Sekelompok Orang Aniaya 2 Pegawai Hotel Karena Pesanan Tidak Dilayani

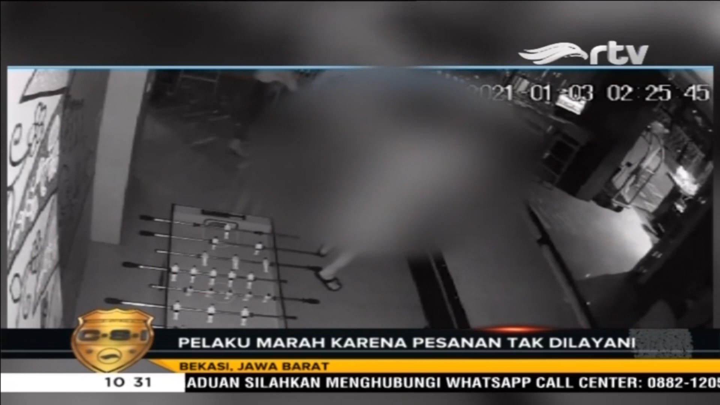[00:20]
Tanpa belas kasihan para pelaku memukul korban dengan membabi buta, bahkan para pelaku tidak menghiraukan petugas polisi yang datang. Pengeroyakan berawal saat pelaku yang berjumlah tujuh orang bersama seorang wanita datang dalam keadaan mabuk.